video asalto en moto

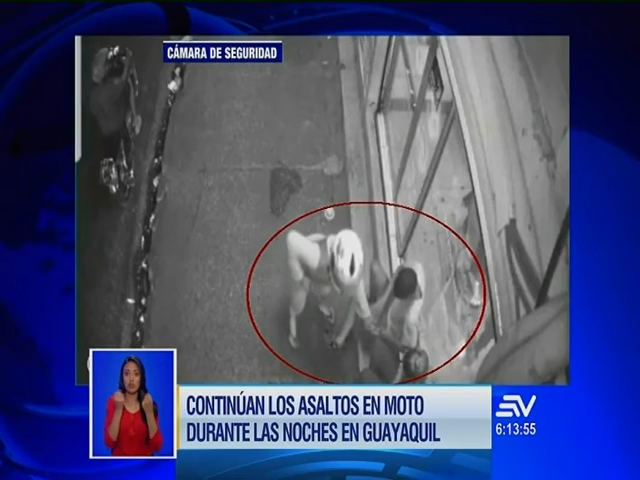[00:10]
quienes con arma en mano les robaron sus celulares y billeteras. Fue durante la noche, cuando entra en vigencia, la prohibición de que dos hombres circulen en moto. Pero no era una pistola, era un arma larga, dice plateada, no sé yo. Pero así los cogieron, el uno se sube y el otro se va.
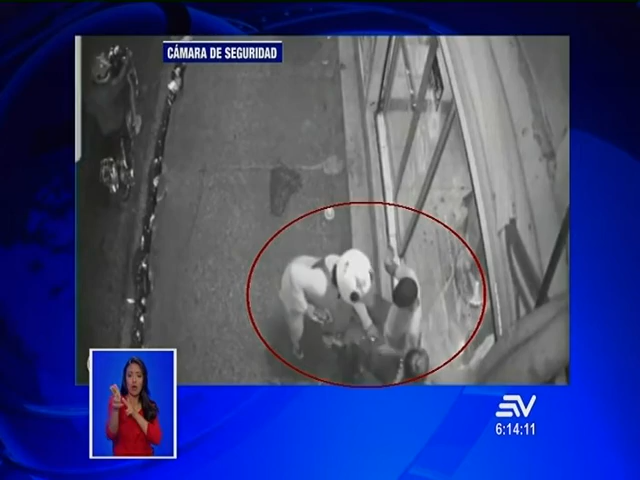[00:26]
Allá en cambio eran como tres cuando soltaron la pizzería, pero en moto.